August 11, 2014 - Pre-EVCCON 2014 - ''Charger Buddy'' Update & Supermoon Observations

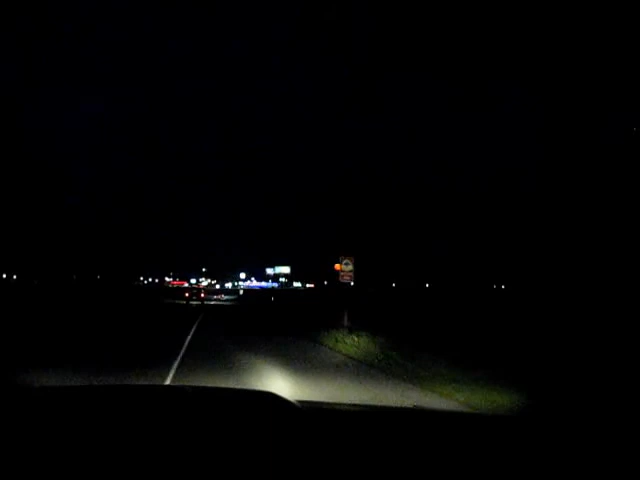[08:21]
Seems to be a big casino or something going on over there. South Keep Road. Just a little bit past that. And there we go. So, the peepers are out. There's baud right here.